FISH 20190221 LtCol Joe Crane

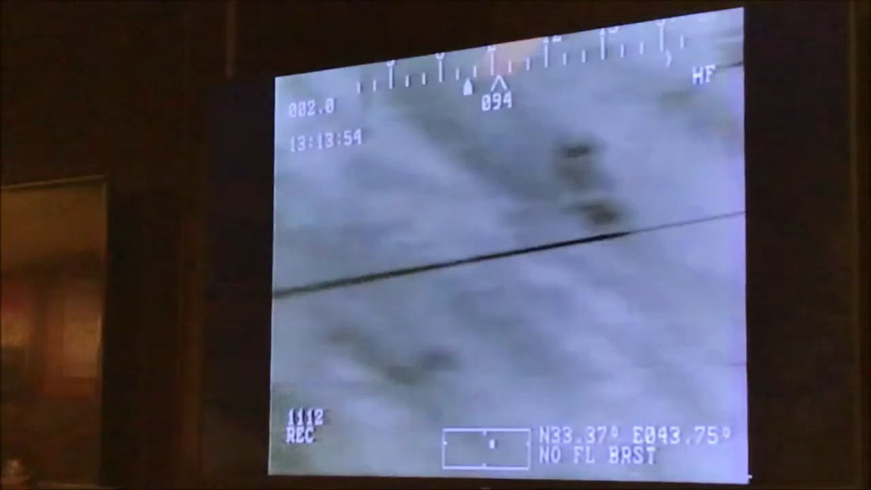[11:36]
So in this case, we launch our Hellfire missile laser guided.
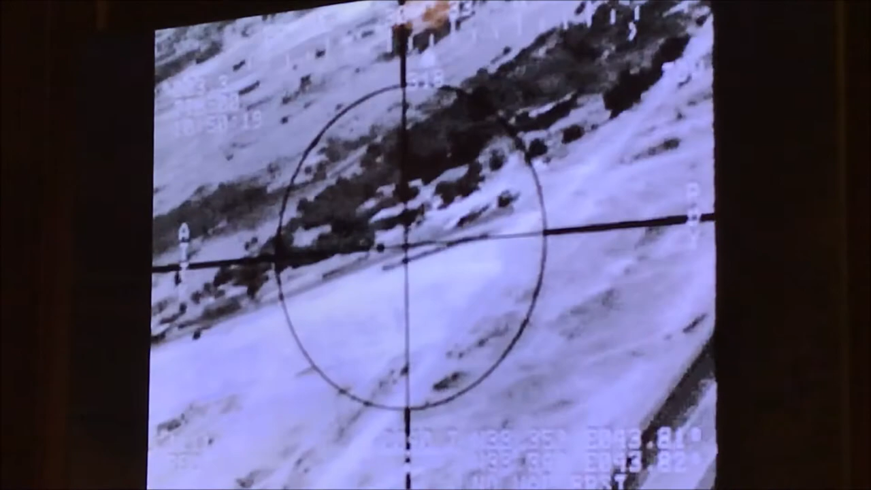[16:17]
So we come around, and I'm going to watch him drop a bomb on the building that I just put a toe into just to finish it off, right?
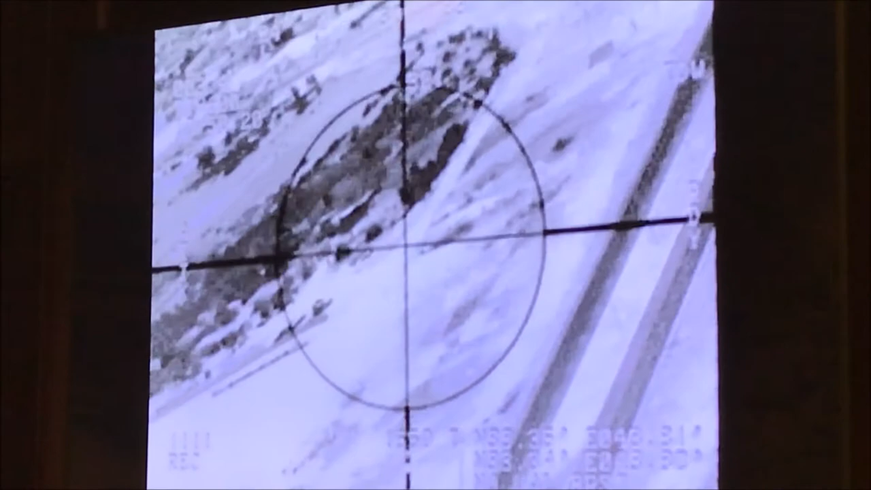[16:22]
When the toe missile hit, the guys quit firing at the Marines. So I'm watching, just a little bit outside. He should have hit it where my crosshairs were. I was just filming, I wasn't playing a part where the bomb dropped,
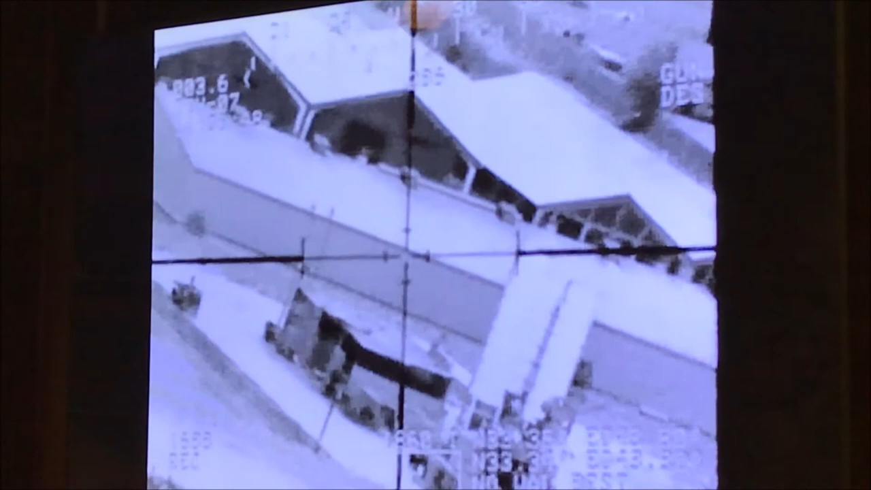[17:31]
With your missiles, We're designating. Yeah. So my laser's on that side of that warehouse building. There it is. That's a 500-pound bomb. A lot bigger than the little missiles we carry. So it works real well.
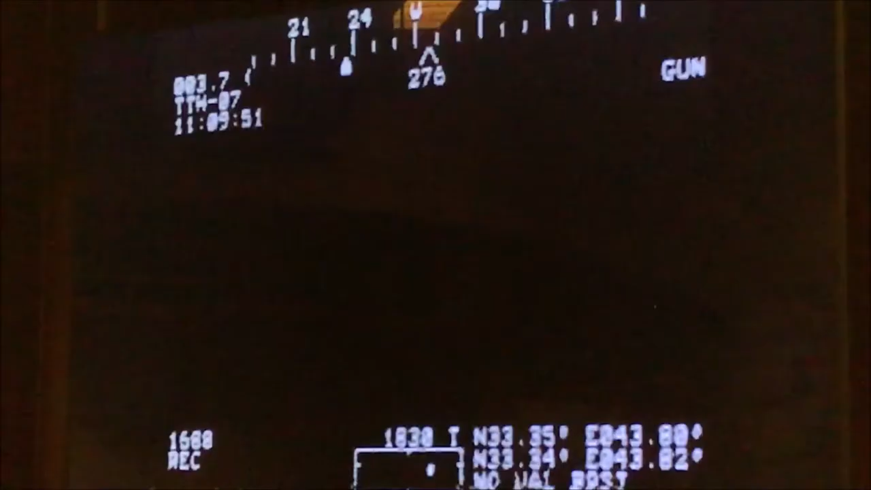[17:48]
And as soon as that bomb hit, the guys in the building that were shooting at the Marines quit shooting at the Marines.
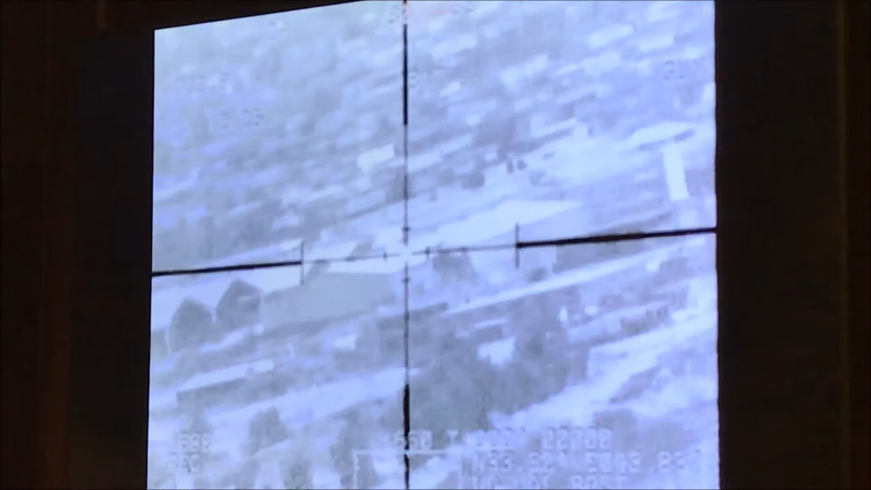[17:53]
So then I was able to see the hole. So I was able to get a good BDA on that building.
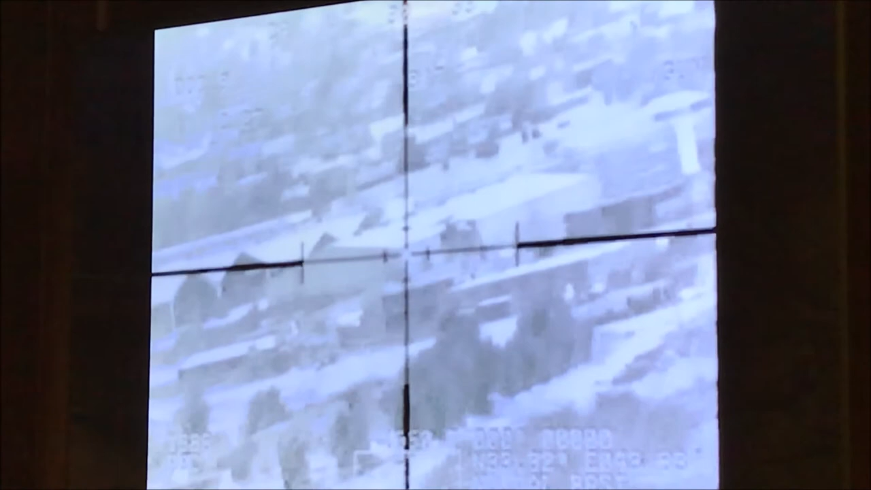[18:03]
And then after we hit the building with the tow and after we designated the 500 pounder on that warehouse building, the fight was over for the day.